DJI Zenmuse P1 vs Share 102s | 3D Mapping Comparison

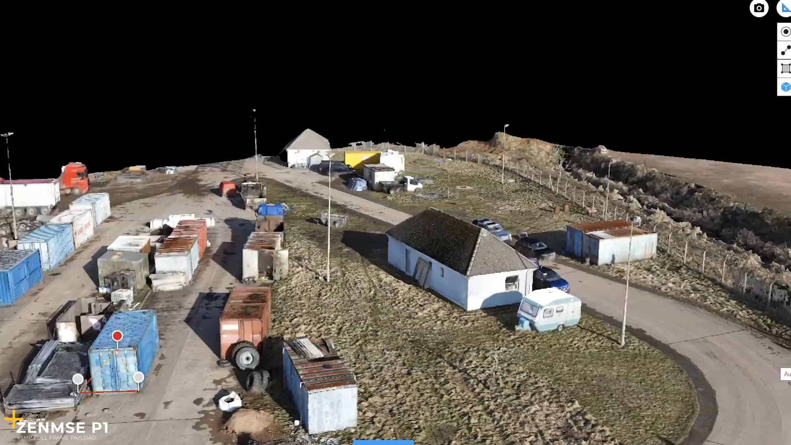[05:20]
Please excuse the quality a wee
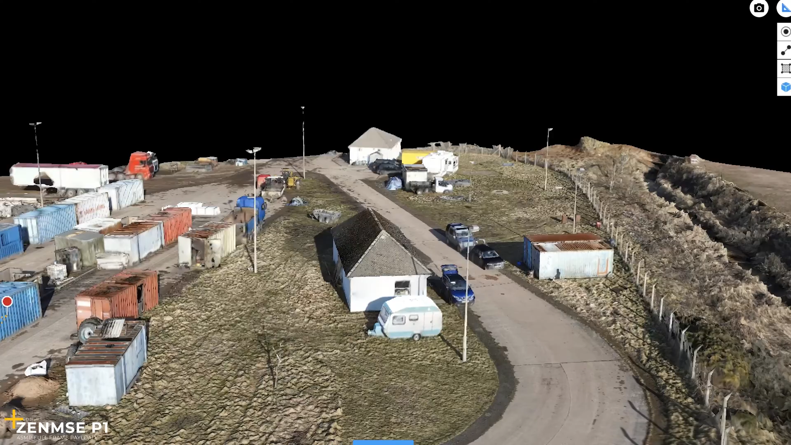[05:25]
bit take it with a pinch of salt as it's just a screen recording but as you can see you're able to do some photogrammetry
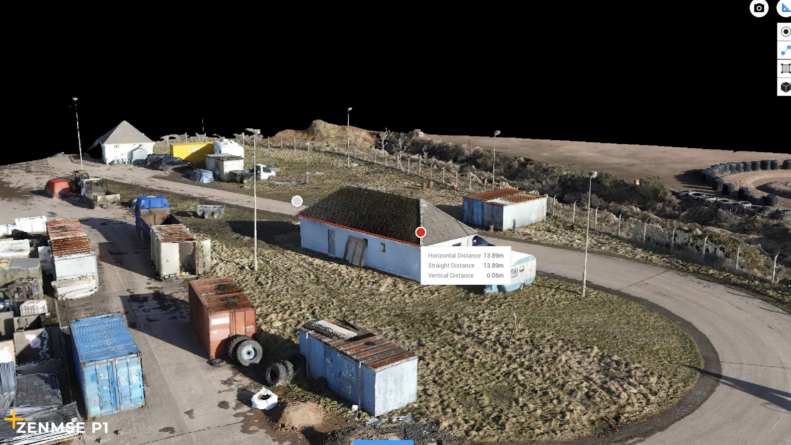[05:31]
and some measurements with the 3D and also the 2D images that you get from doing both. The P1 is a 45 megapixel full frame sensor so it possibly can be
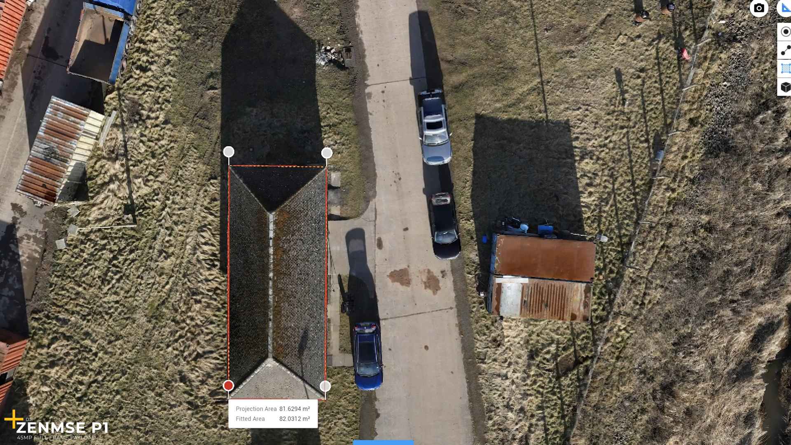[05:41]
a little more accurate but it also depends on whether you're using RTK or not we just use GPS
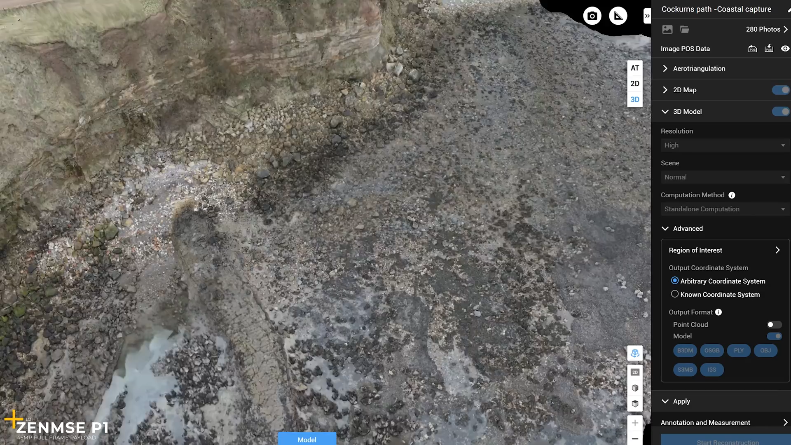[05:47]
but you still get high grade deliverables through this system as opposed to using RTK through a network or GNS station.
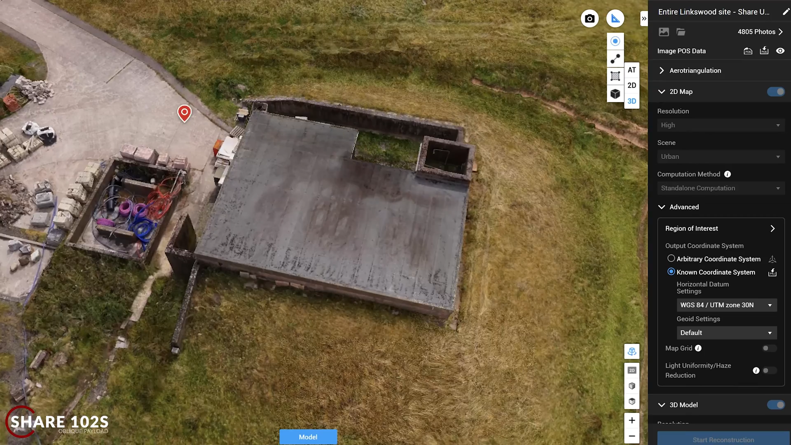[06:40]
grams against the P1's 800 grams so that will make a huge difference to flight time especially when using it over large areas so
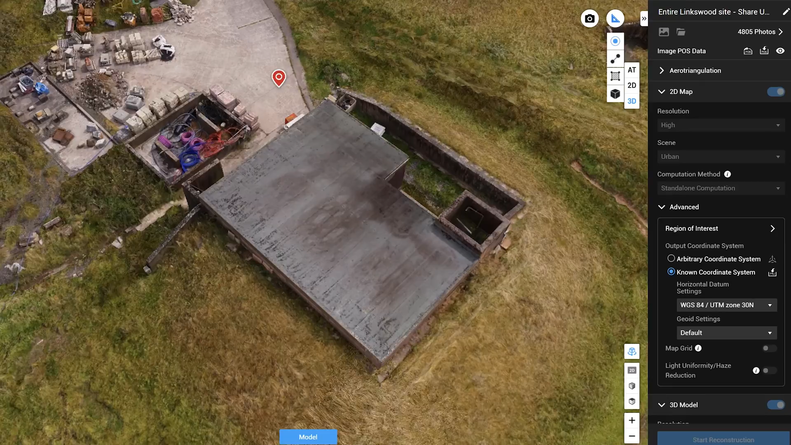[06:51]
we'll just show some side-by-side comparisons of the two payloads here and
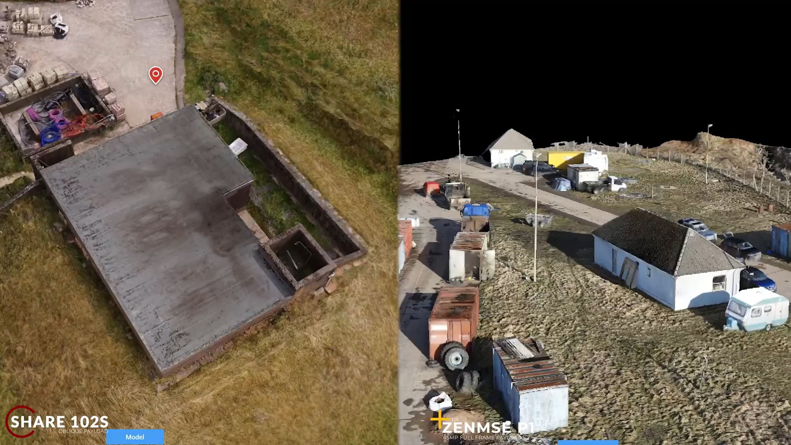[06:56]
that's about it really for this comparison versus video as you can see overall the share is a
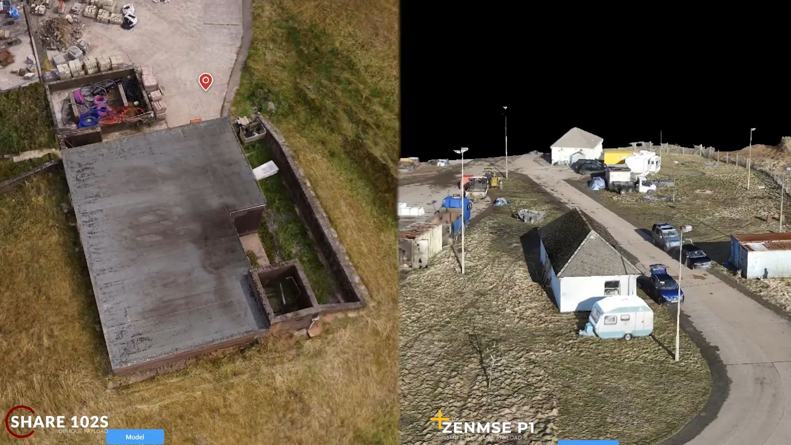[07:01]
lot quicker and has a lot of good bonus features some people like to stick with the P1 but it's all personal preference on